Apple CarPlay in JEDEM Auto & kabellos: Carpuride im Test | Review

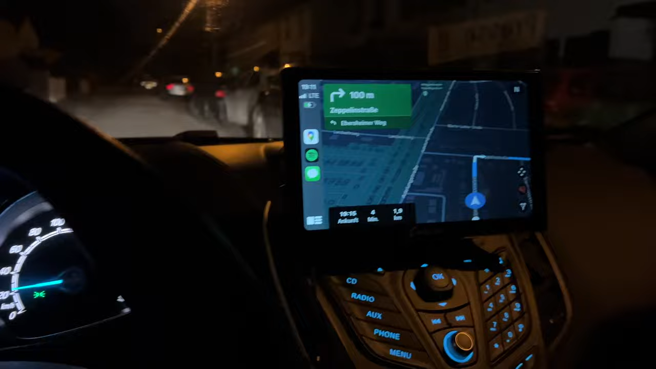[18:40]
Das ist sehr schön, da wird die Helligkeit heruntergefahren und wir sehen hier, dass das dann auch nicht irgendwie einem entgegenstrahlt.